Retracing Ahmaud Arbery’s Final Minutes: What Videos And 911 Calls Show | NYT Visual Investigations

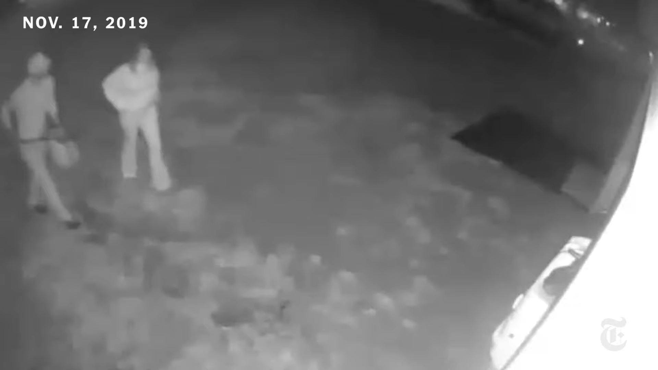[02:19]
On multiple occasions before February 23rd, several trespassers were caught on camera at 220 Satilla.
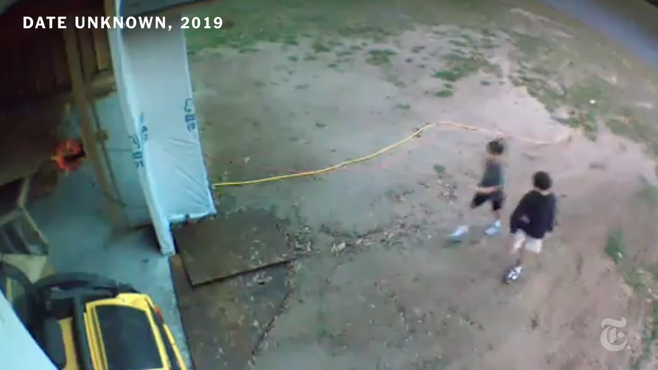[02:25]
The owner routinely alerted the police.
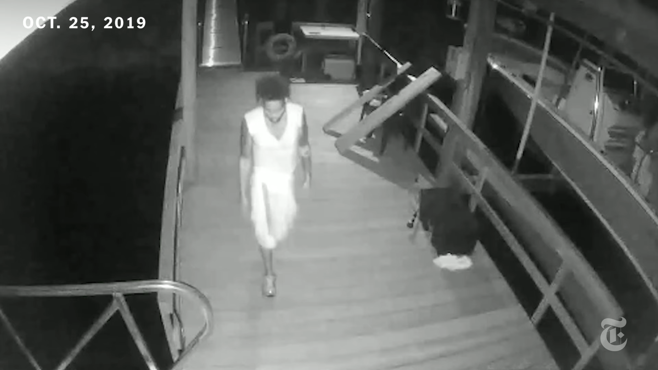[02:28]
On four occasions, what appears to be the same man was filmed.
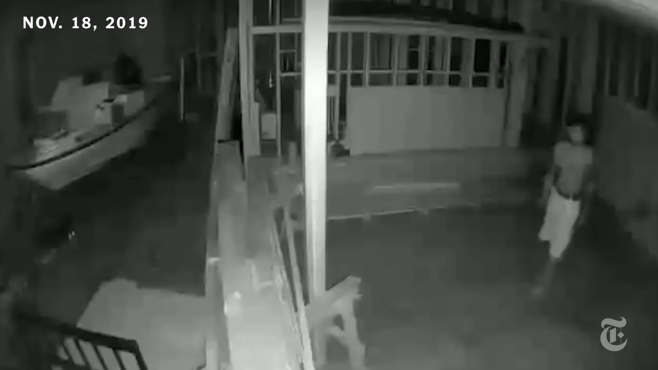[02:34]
It's unclear if this was Arbery, but even if it were, this does not justify his shooting by neighbours outside on the street.